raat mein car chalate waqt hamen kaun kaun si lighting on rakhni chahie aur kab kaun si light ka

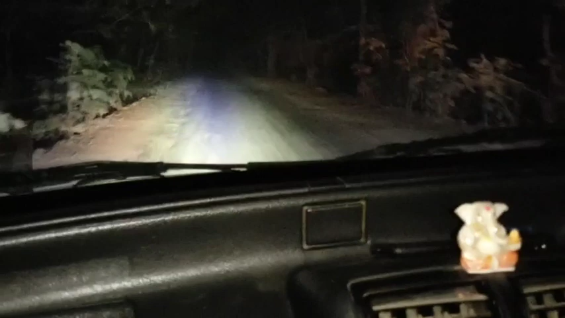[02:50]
ह जिसकी वज़े से तो इसको बोलते है पासिंग डीपर अपड़े पर हाई भीम लो भीम ठीक है ना